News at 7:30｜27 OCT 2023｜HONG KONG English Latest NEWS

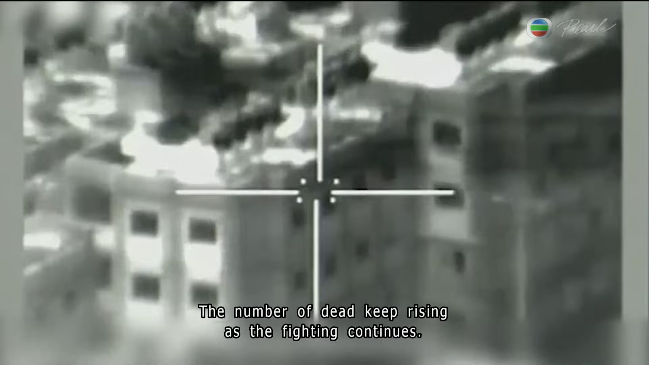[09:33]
The Israel Defence Force released images from a second day of incursions into Gaza.
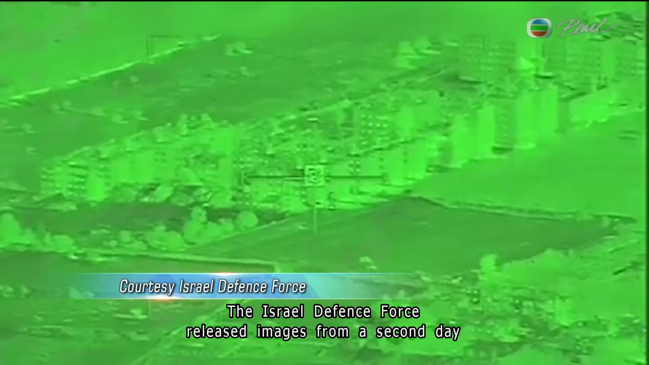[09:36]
The night vision shots show tanks rolling into the besieged enclave.
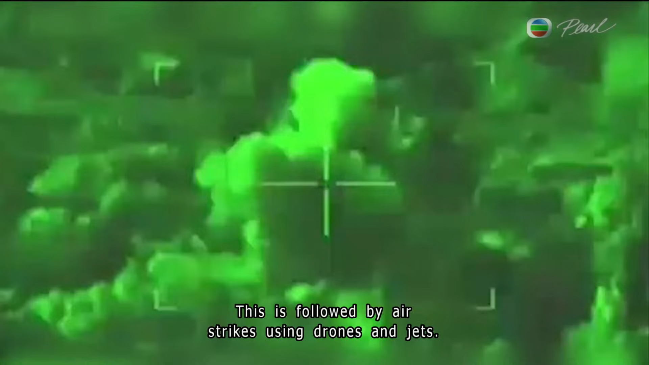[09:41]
This is followed by airstrikes using drones and jets.